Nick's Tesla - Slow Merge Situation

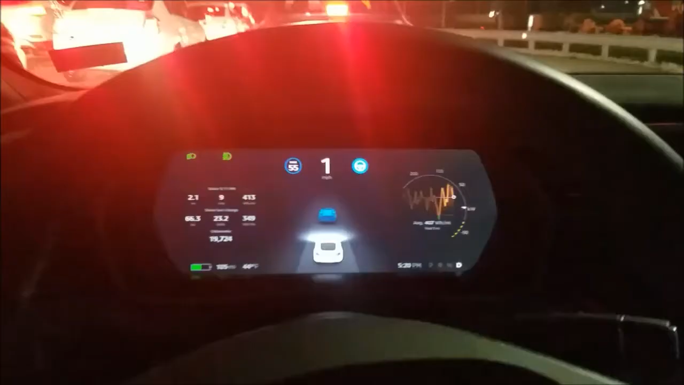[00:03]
so here's a slow merge situation I've got it in autopilot
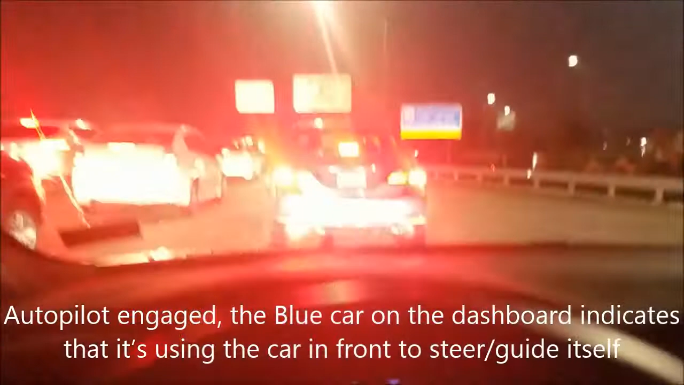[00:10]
I'm merging with a whole series of cars here into one lane looks like we got four lanes one two three
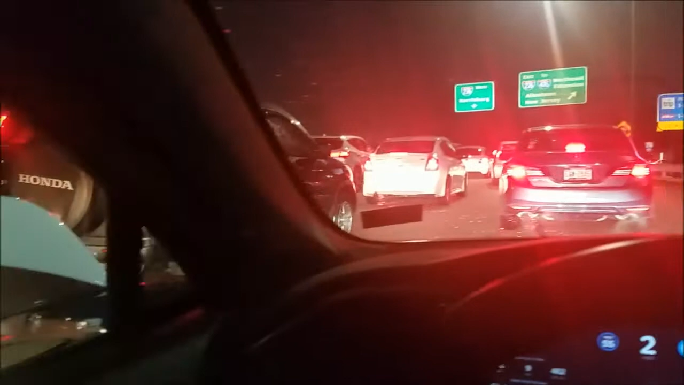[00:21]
four going to one and one of the problems it's not really a problem I think autopilot was designed for this but I just thought I'd show and demonstrate
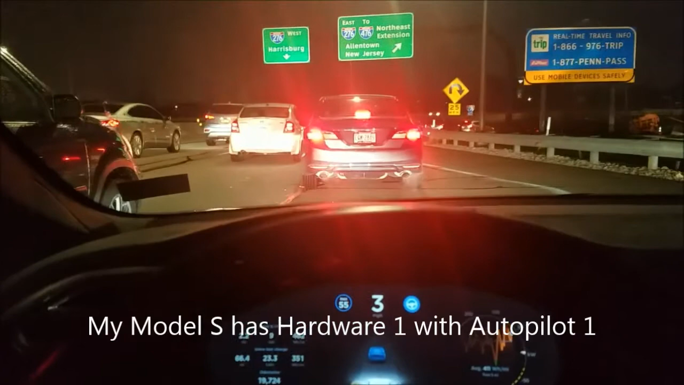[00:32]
this but the Tesla doesn't understand to grant this car right next to me space so I just had to hit the brake to let
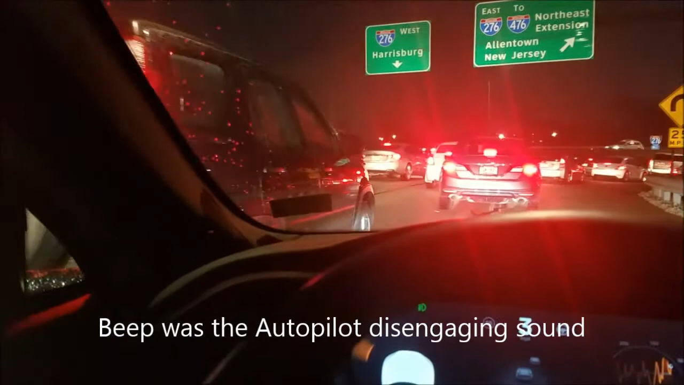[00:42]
that car go ahead and be very curious in the future how self-driving cars in particular the Tesla will handle
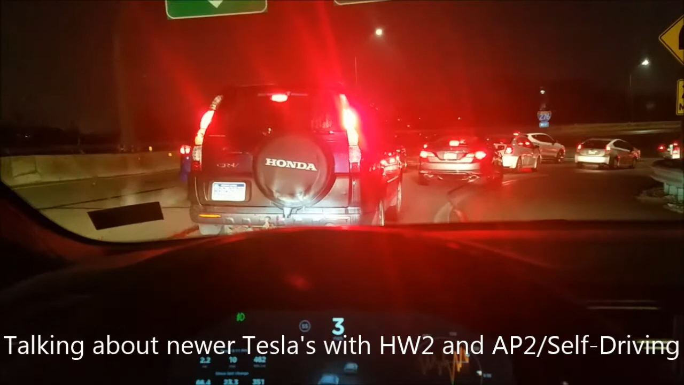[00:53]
these slow merge situations where you basically need to understand the rules of the road and allow
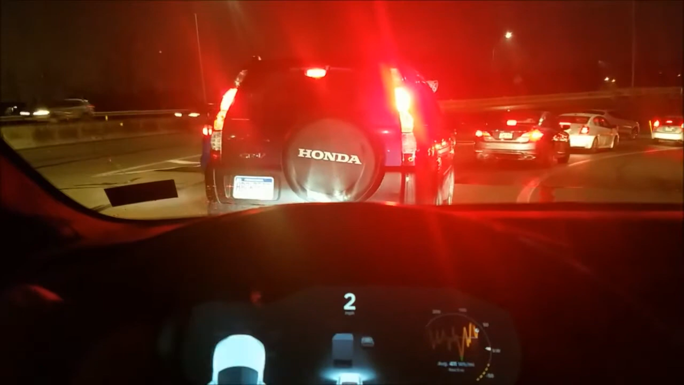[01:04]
cars to merge in these situations humans even have trouble with it sometimes I think so you can see
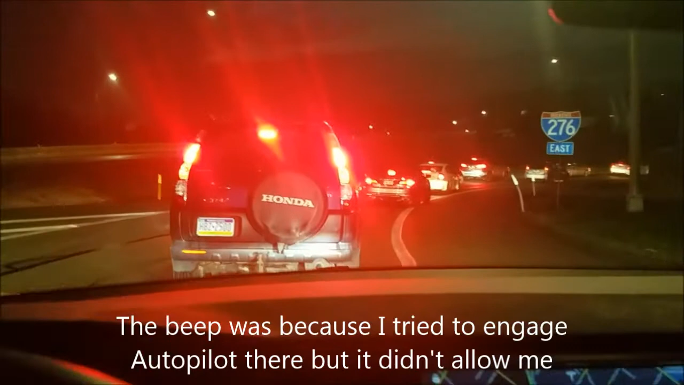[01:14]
their scores are still trying to get into one lane and they're merging very slowly so now that I'm merged unfortunately now I can't
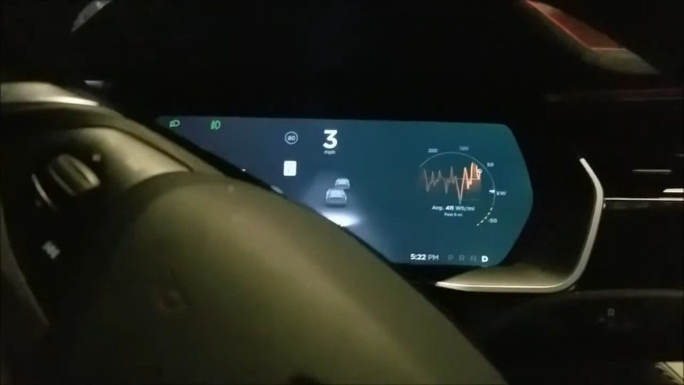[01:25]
engage the autopilot but it did allow me to engage the autopilot back when
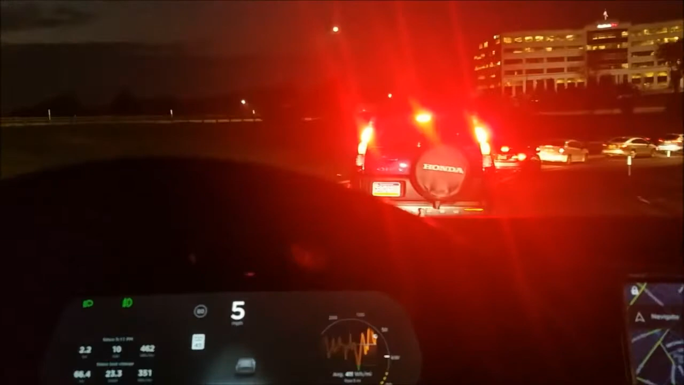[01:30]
we were all lined up I was also using the car in front of